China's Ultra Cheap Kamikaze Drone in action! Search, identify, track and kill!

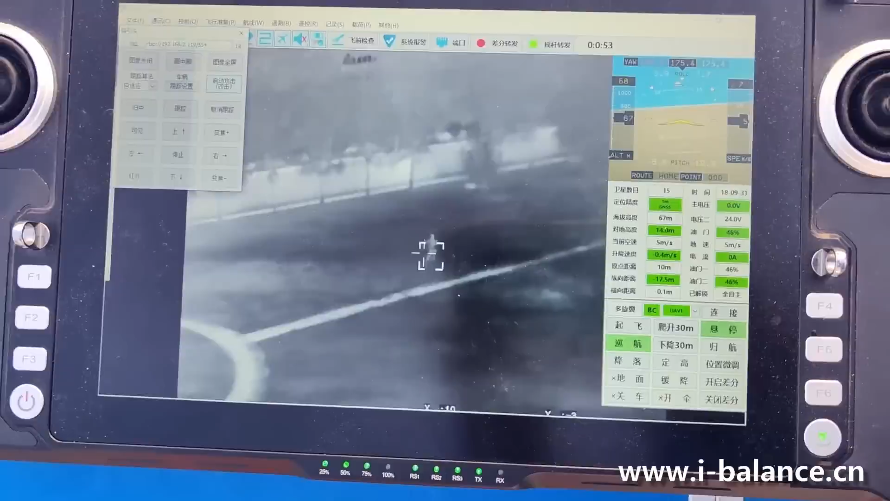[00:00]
A Chinese ultra-low-cost killer drone has been unveiled on internet. The kamikaze-style drone is developed by the Beijing Chuenging Company Limited.
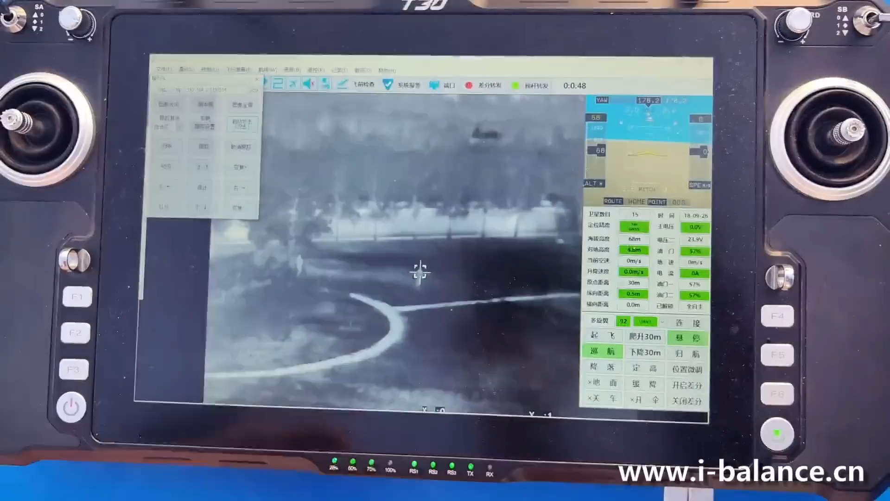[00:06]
A video shows the drone attacking a personnel standing and running around in an open field,
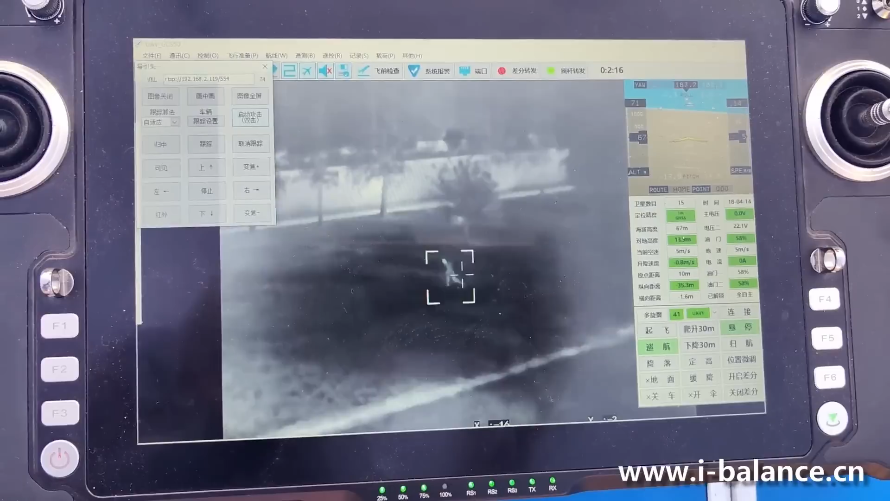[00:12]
simulating attacking a soldier on battlefield.
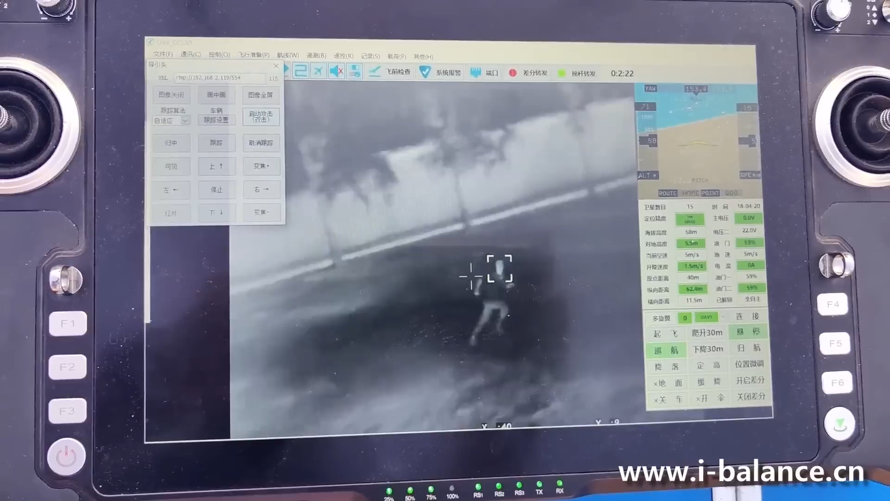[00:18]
The drone accurately recognized head of the person and hit it.
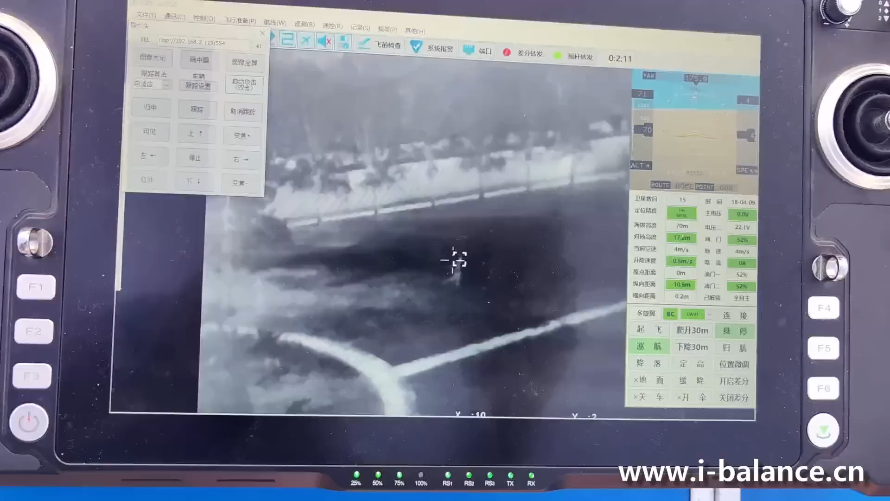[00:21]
The ground controller can monitor the situation via onboard thermal imaging camera and datalink.